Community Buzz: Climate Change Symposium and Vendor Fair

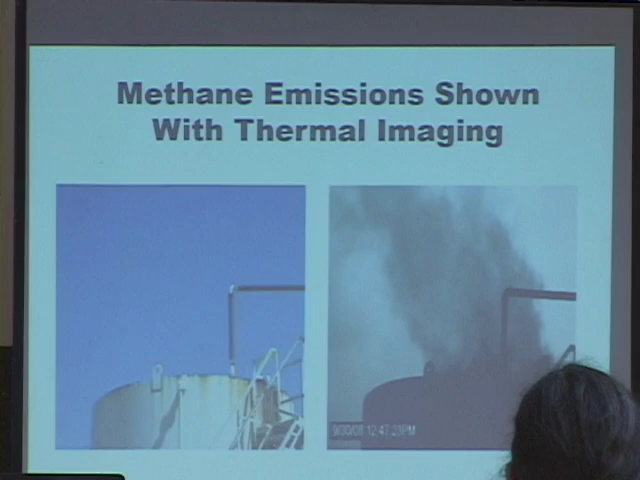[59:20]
this is just a way to show it methane's invisible so you know you hear about oil leaks everybody knows about that but we don't see methane leaking so it's easy to not be aware of the harmful effects